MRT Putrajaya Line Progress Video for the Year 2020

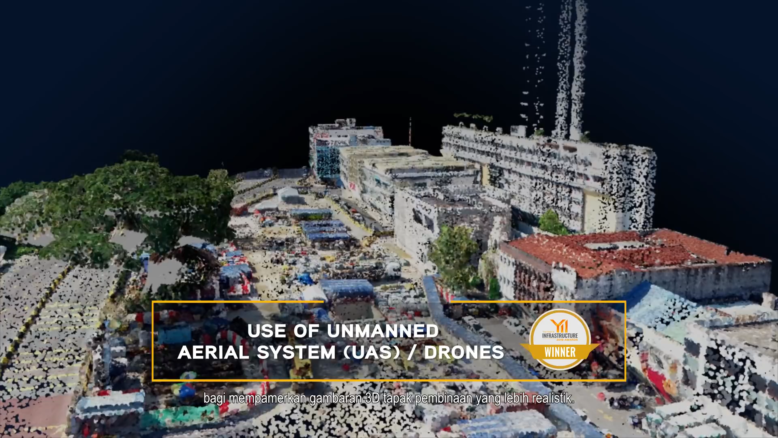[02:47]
Providing a virtual bird's-eye view of our sites,
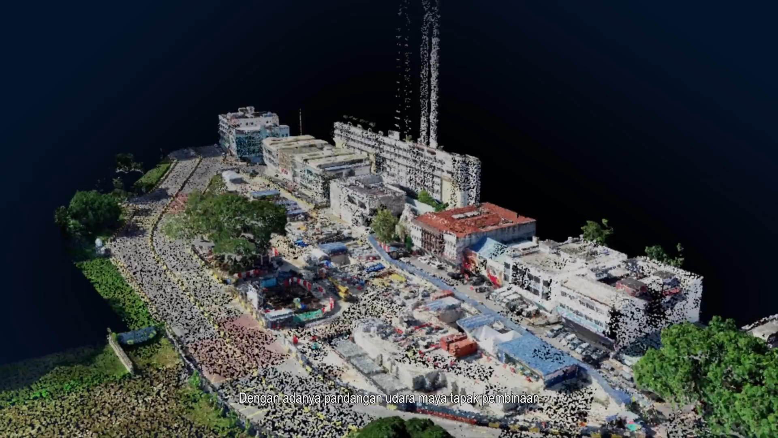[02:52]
these survey models make for powerful validation tools when paired
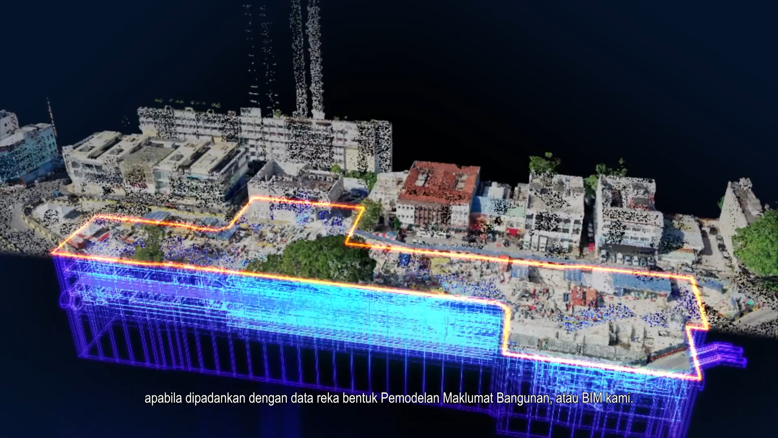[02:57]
with our Building Information Modelling or BIM design data.